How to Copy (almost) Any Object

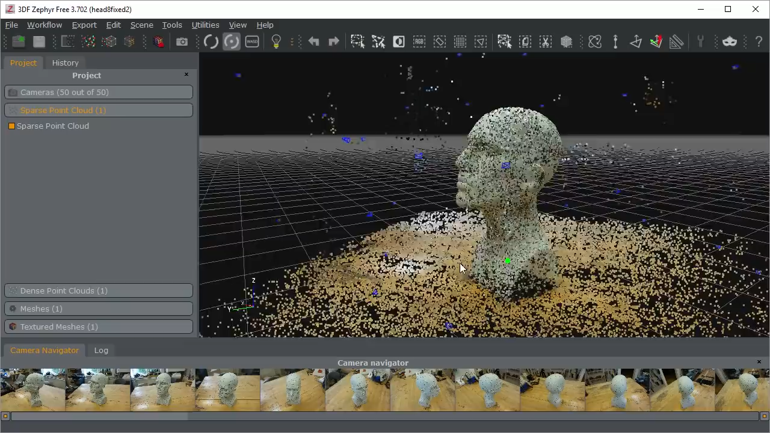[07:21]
From this sparse point cloud it will further calculate a dense point cloud, and finally from this point cloud will create a 3D mesh with your geometry, even with textures if you so desire.
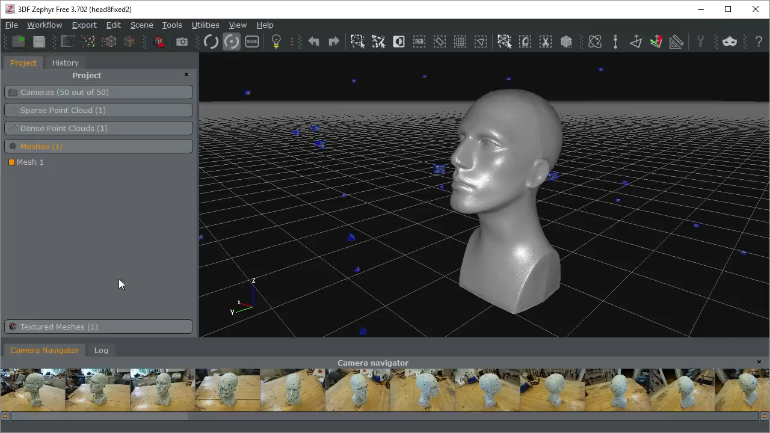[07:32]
Prepare to let your computer do quite a lot of heavy lifting, so go make a coffee and read a good book whilst computing all of the 3D data.
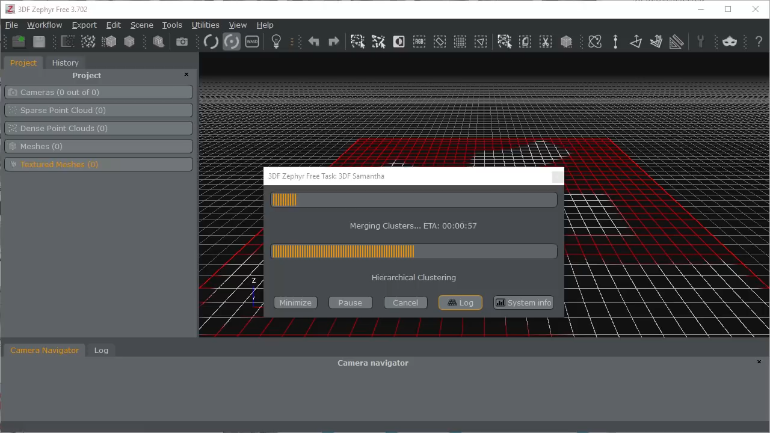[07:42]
I'm not going to go into all the little details of how to use the program, but a healthy dose of experimenting auto set you on the right path.
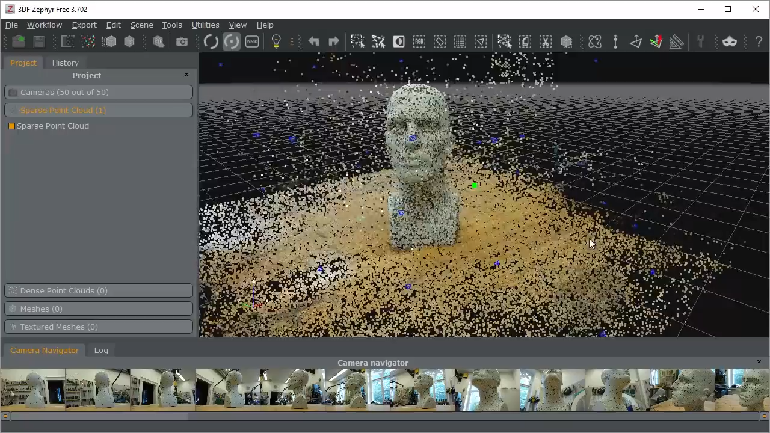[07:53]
If everything went well your geometry should be pretty close to your object. It's quite likely though that the result has some issues,
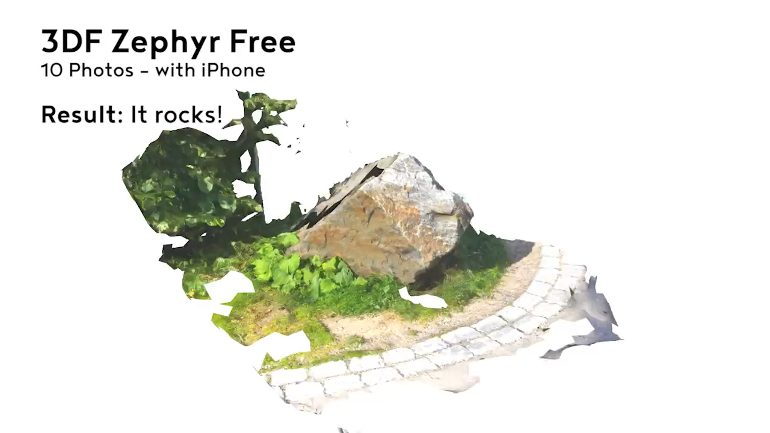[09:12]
Like this rock nearby where I used to live, which was put together from just 10 photos taken quickly with an iPhone.
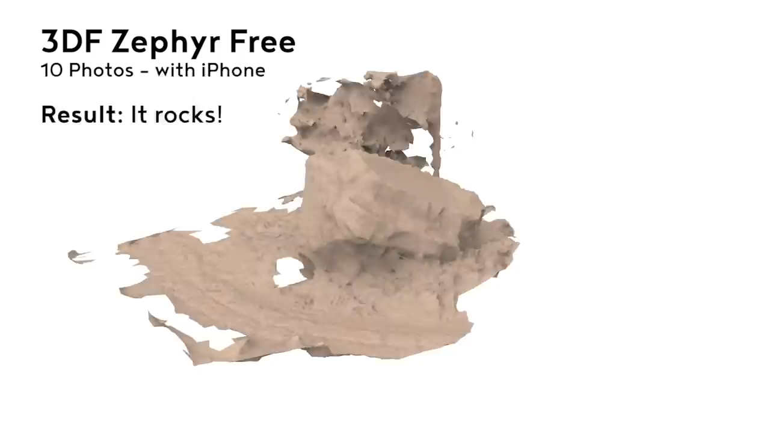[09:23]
Or this face, which came from a facade in Stockholms old city, which was also captured with an iPhone camera.
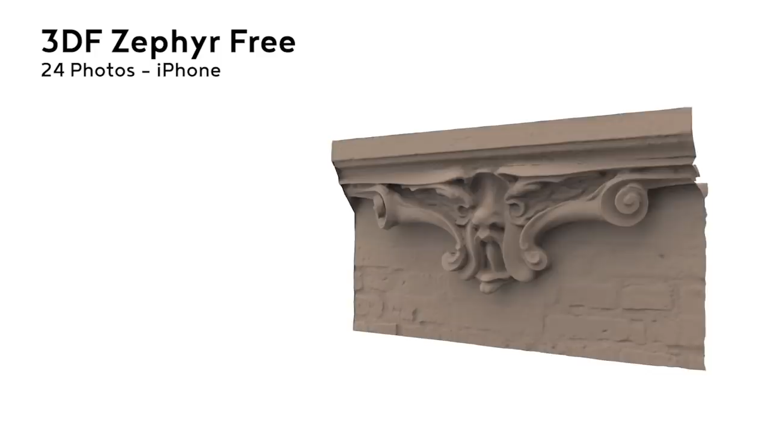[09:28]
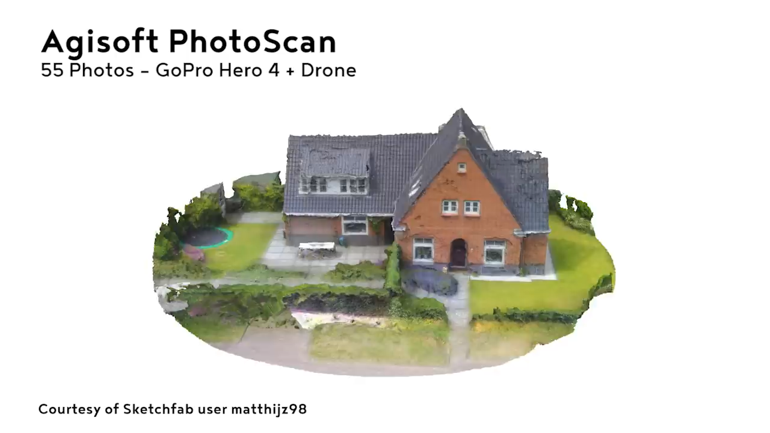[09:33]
If you have access to a remote controlled helicopter, you could even do video shoots of your house from different angles and use the same software to piece it together into a model of your house.
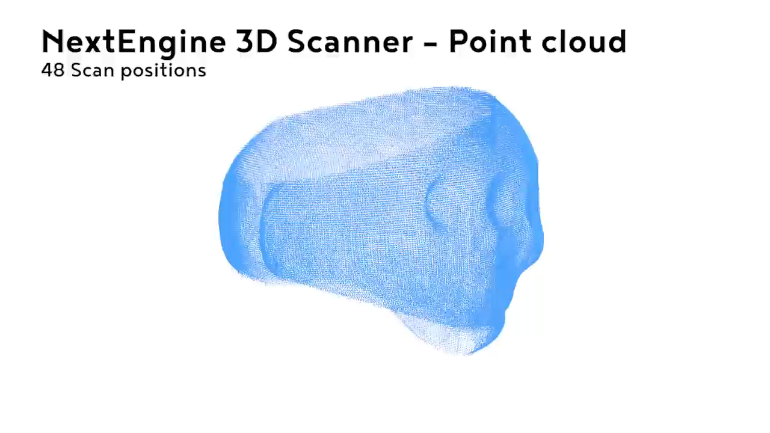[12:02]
Bear in mind that this method still has the same limitations as before when it comes to reflective surfaces,